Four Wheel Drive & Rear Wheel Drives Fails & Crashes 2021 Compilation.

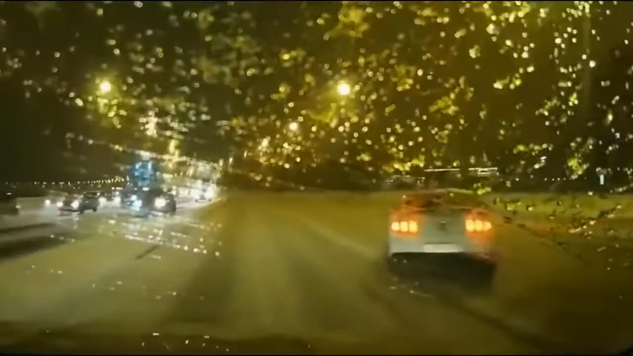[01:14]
Now here we are in the ice and the snow sluffering about like we are on an ice skating ring. We're away on the wrong side of the road now.
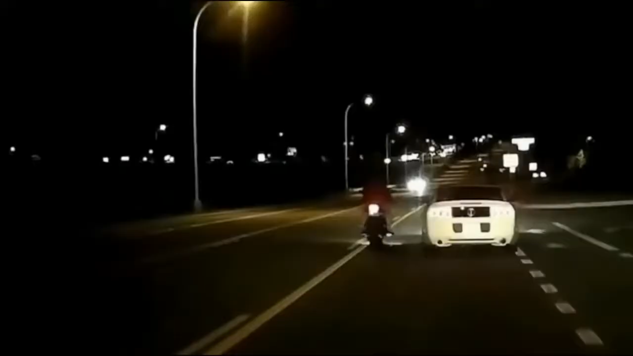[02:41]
What are you doing eh? You cut me up earlier on. Here. Take this. Oof! Oh! You dirty bam. Now.
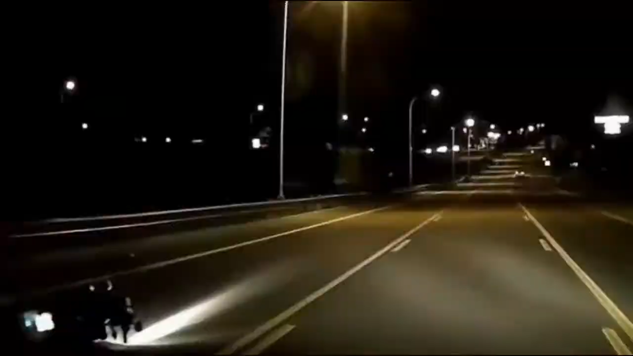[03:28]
Now here we are. Just go through a wee red light here. Nobody can really see us here. It's okay. Nobody about. It's 4 o'clock in the morning.